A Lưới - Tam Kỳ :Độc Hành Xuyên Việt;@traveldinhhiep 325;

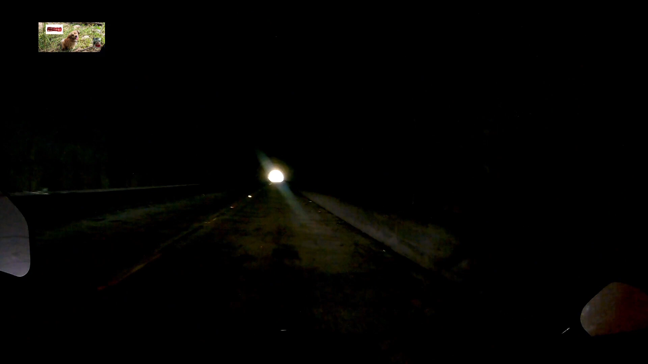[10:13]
cái xe tôi, cái xe Winner này, một trong những điểm yếu là quý vị biết chưa, đèn quá mờ đó, tôi pha đèn lên mà tôi đi tôi không thấy gì, tôi thui.